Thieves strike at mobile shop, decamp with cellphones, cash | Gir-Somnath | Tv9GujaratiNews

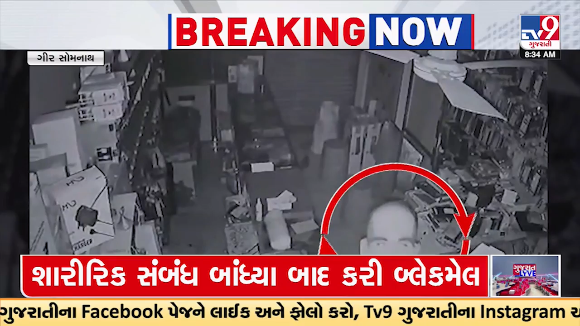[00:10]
तमने जणावी दईए के अंदाजे 70 થી વધુ મોબાઈલ ચોરી ने તસ્કરો ચોરીને ફરાર થઈ ગયા છે। દુકાનની જાળી તોડીને ચોરીને અંજામ આપ્યો। સમગ્ર ઘટના સીસીટીવીમાં કેદ થઈ ગયા। સીસીટીવી ફૂટેજ પણ અમે તમને બતાવી રહ્યા છે કે જ્યાં ગીર સોમનાથમાં હવે તસ્કરોનો આતંક વધતો જઈ રહ્યો છે। ગત રાતે શિવમ મોબાઈલ સ્ટોરમાં
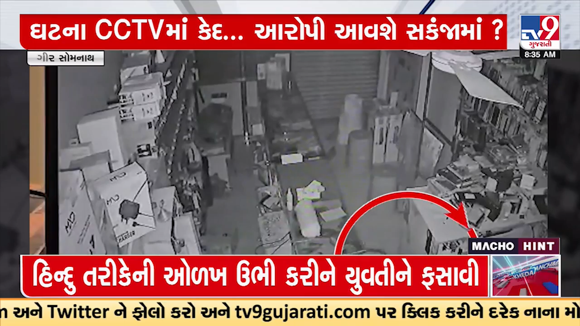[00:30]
લૂંટ ચલાવી કોડીનાર બસ મથક વિસ્તારમાં આ ઘટના બની અને અંદાજે 70 થી વધુ મોબાઈલ ચોરી તસ્કરો ફરાર થઈ ગયા।